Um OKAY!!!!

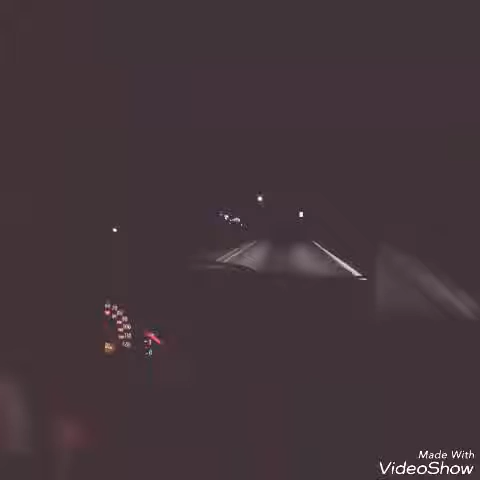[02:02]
Look at that. There's some houses that are lit up. So this might happen. More gas tank. That's great.